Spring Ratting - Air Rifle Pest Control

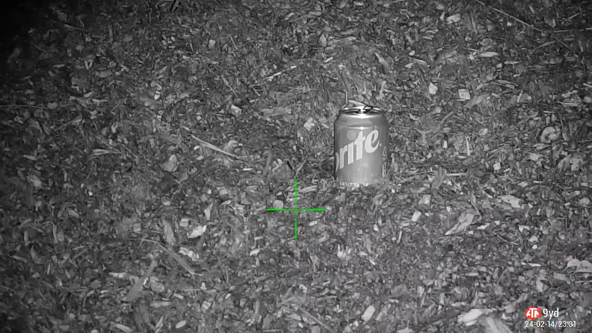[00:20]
on the dairy farm and of course on the arable farm quick
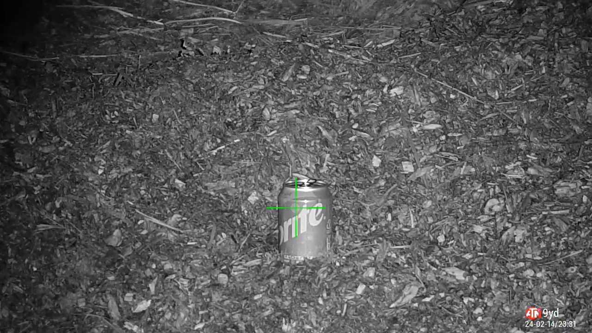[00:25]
zero check as per every visit this
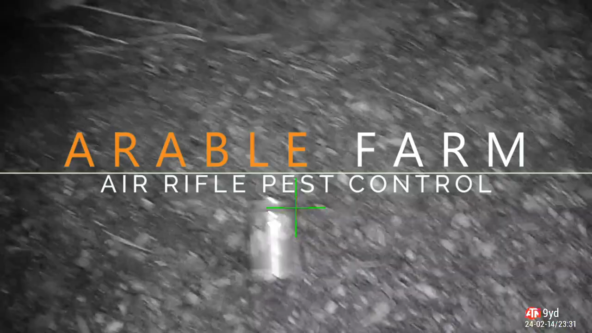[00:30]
is how i find if there's any issues
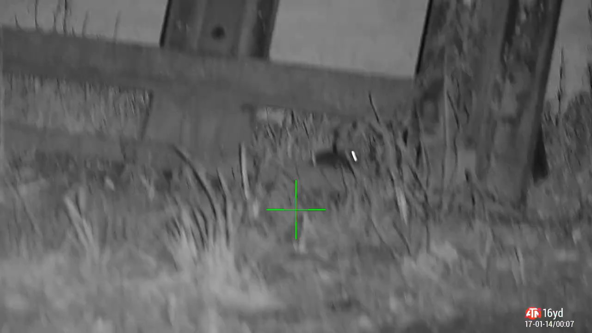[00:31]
with the rangefinder or if i'm just being somewhat retarded with my shots
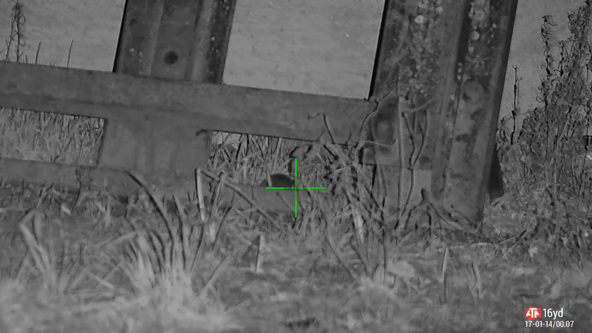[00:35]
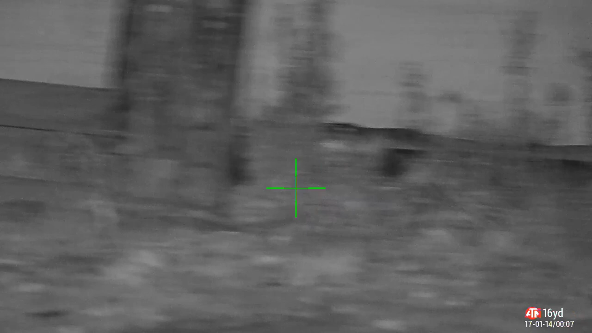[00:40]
these shots are from around about march april 22 they've been on the laptop a while just didn't get a chance to
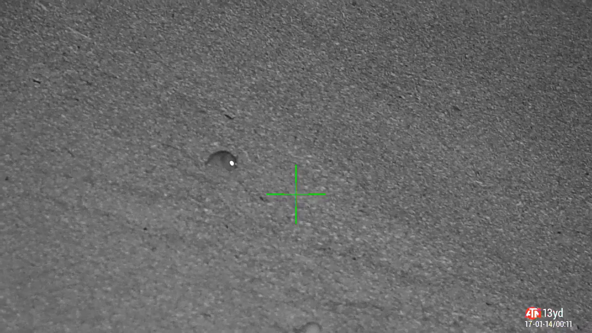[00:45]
put them together into a film these youngsters are good cannon
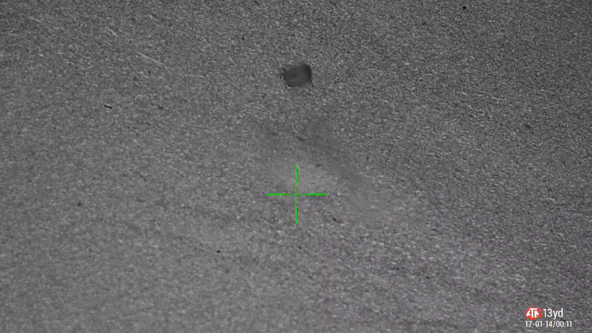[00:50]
fodder shooting with a 2-2 this is sub 12 remember but they don't have to take a wallop
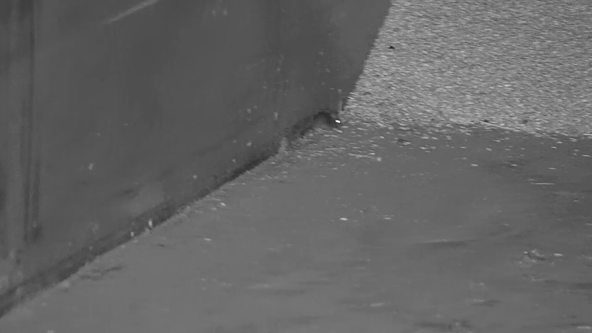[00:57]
and the 2-2 is still a small
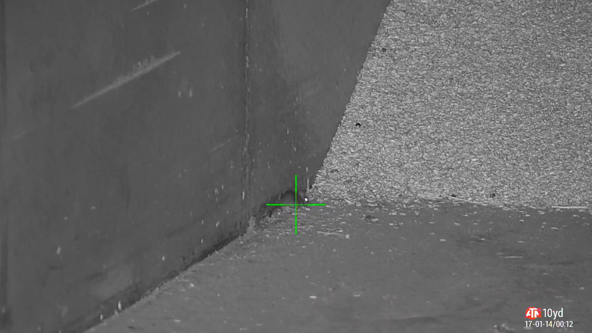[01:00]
round when you compare it against the 2-5 or the dirty 30 but i suppose when you're the size of a mouse and you've got that sort of velocity it's gonna
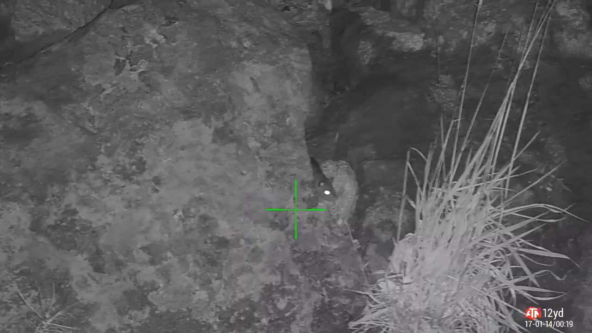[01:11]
hurt hello oh that's got a smart
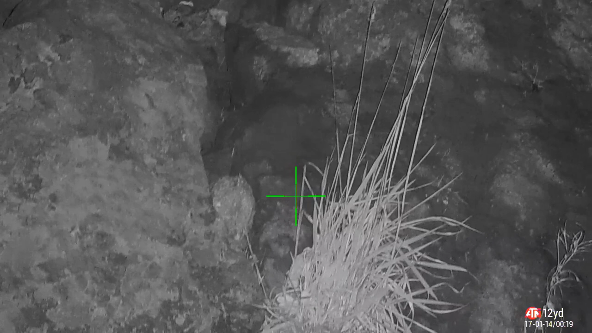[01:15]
punch both his eyeballs out with the gsb they
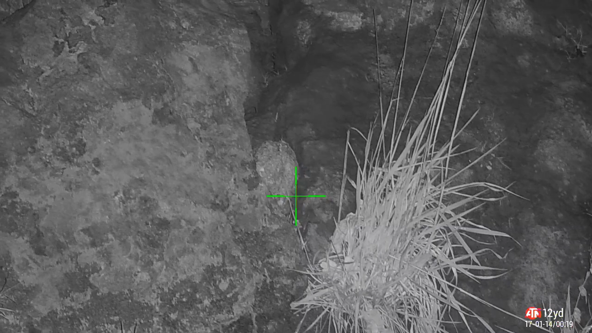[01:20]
feel safe down this rocky area because they can kind of stick their head out and if any predators
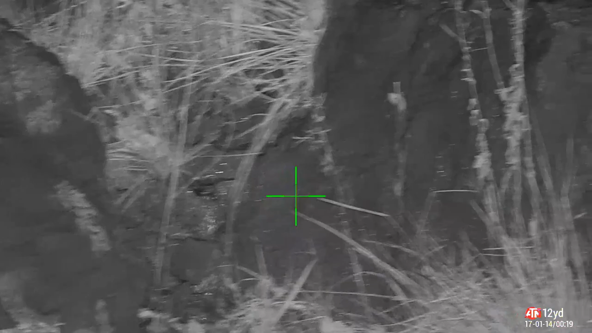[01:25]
come past they can duck away again providing of course the predator doesn't have a night
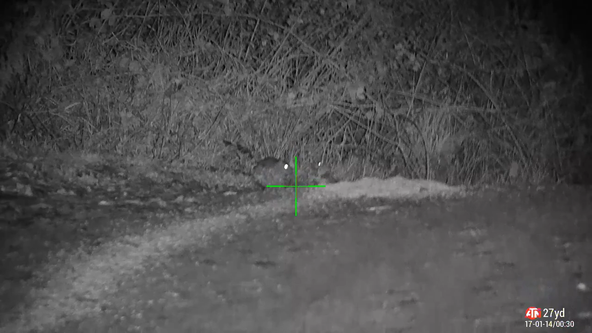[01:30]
side scope you see the huge line of spilt grain there this is what coming down for so i'll just give him 13.43 grain of gsb heavy
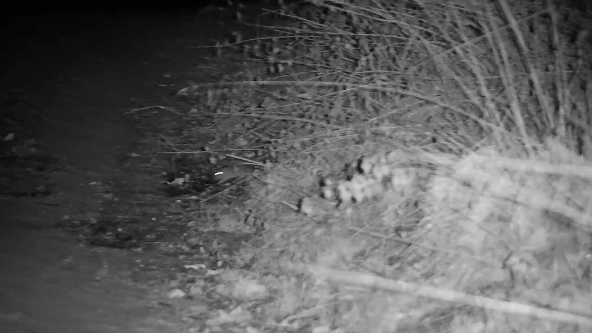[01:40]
38 yard shot here good solid smart knocks him down i do try and take all the shots for videos anyway
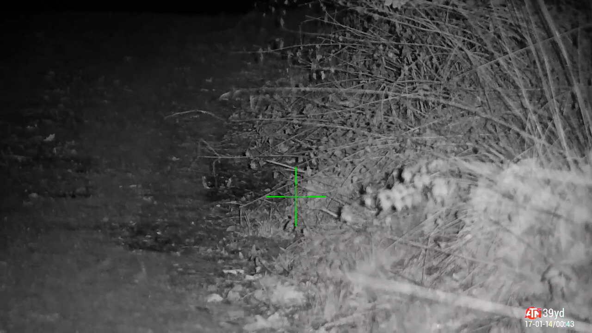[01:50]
between kind of 10 and 20 yards because you get a nice close-up image of the situation and the kill which leads